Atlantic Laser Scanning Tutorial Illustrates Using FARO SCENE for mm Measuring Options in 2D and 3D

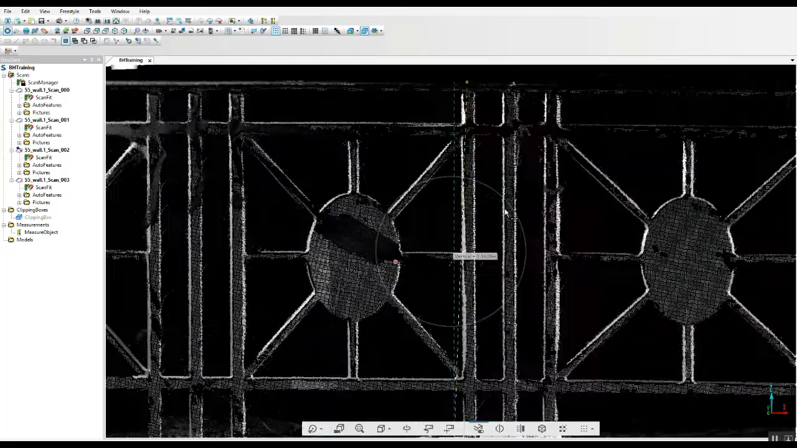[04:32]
all right so now we can go in look at some other specific things again we've got our distance we check over here we double click on it and it's again overall so what I'm looking for here is a horizontal measurement so I'll choose the horizontal may be very close but if you're looking for accurate measurements you want to make
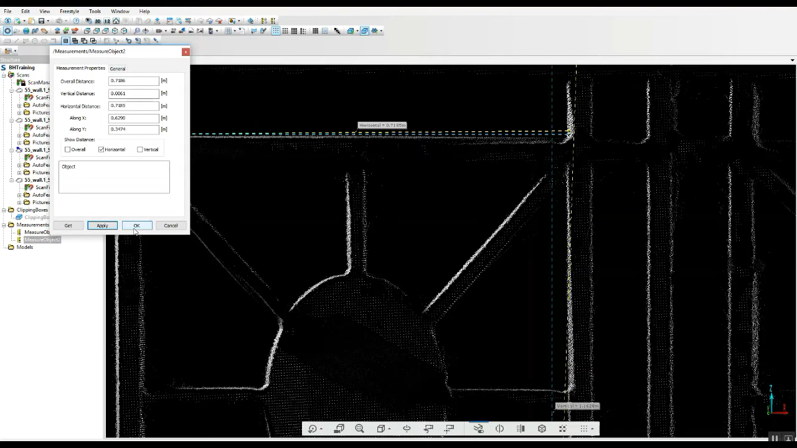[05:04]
sure that you click on this over here you can build in a lot of inaccuracy if you don't do that now
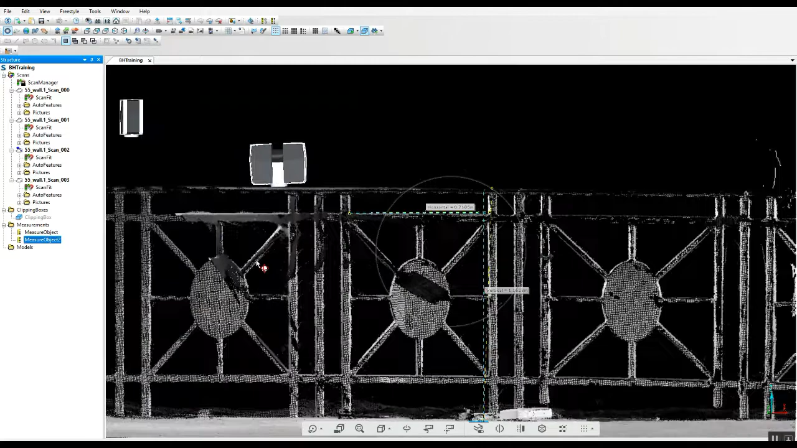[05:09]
you can get a lot of overall measurements because you're using all of the scans in
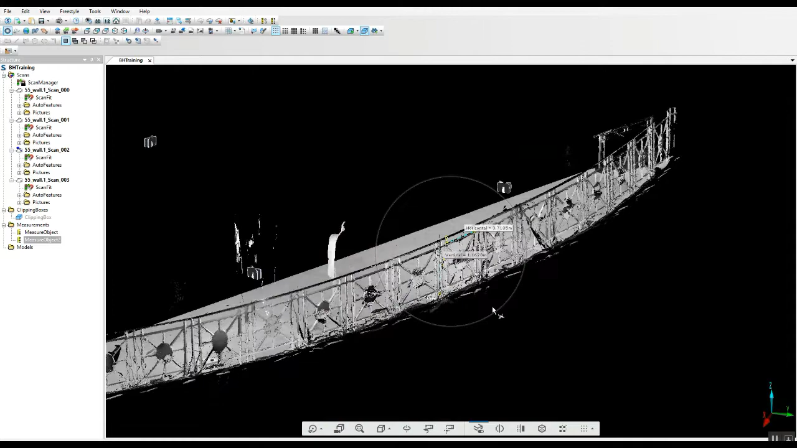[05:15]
the project and you see the this banister from a lot of different angles
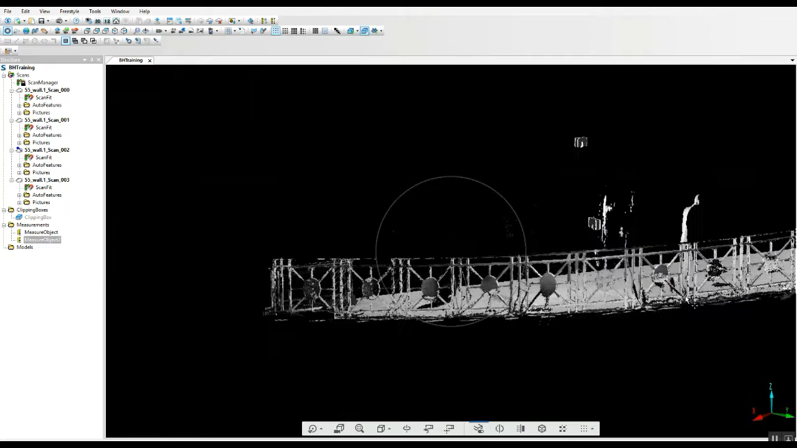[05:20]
so your larger measurements can come that way you can also just open up a single scan in quick view and just double click it and we'll find the best angle here
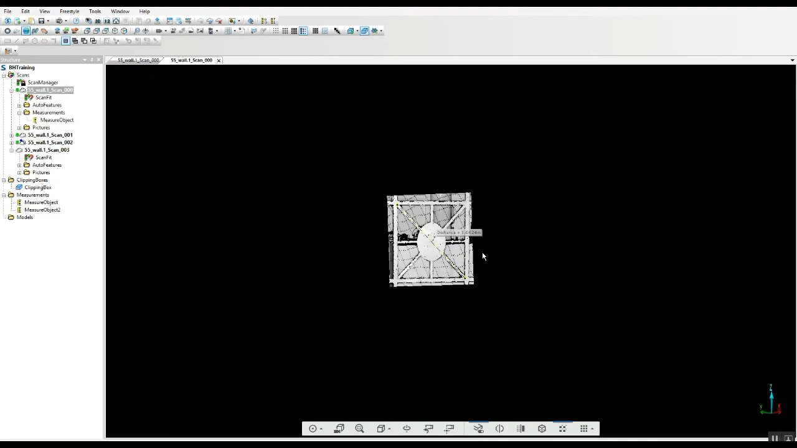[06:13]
give us an opportunity by putting a center point here to see exactly where we grabbed
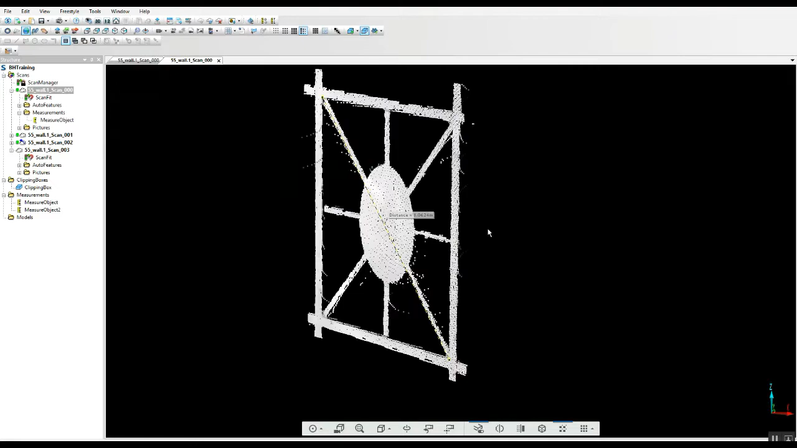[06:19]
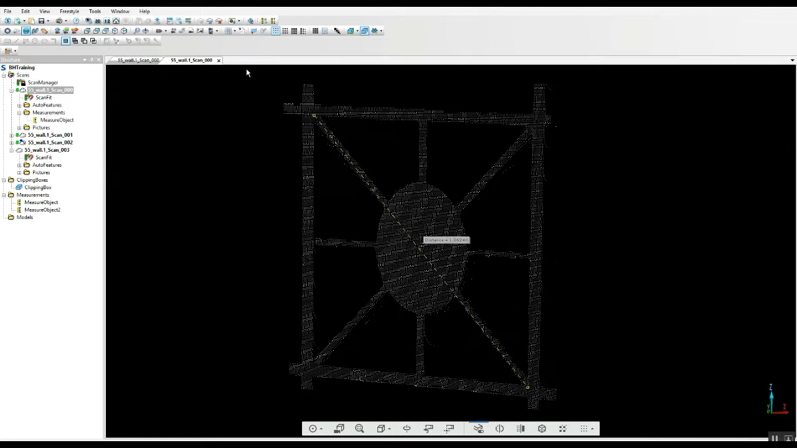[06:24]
and that's accurate sometimes it's it's not uncommon to miss your point where you're grabbing from like this
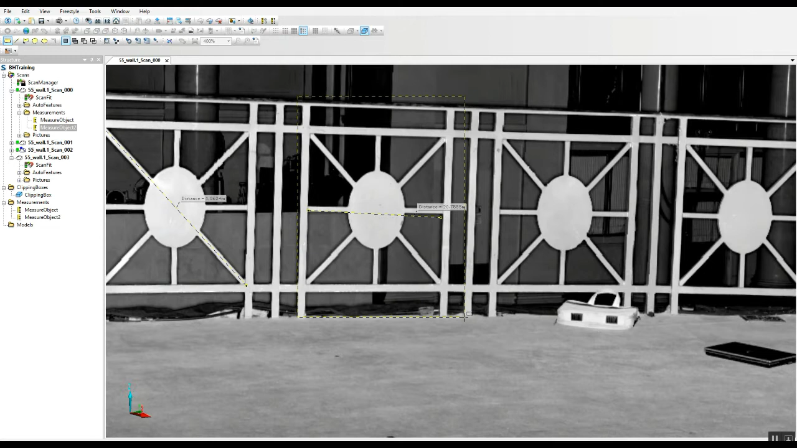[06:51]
where it might look like you grabbed the correct space you've got a really odd measurement go into our rectangular selector once again pull it out into 3d and we